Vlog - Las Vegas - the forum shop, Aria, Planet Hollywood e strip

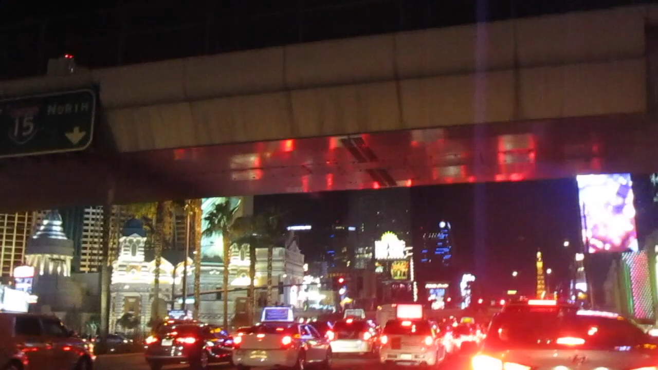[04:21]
A rua principal aqui de Las Vegas. Aqui é o Hotel Excalibur, que é um dos primeiros hotéis logo no começo.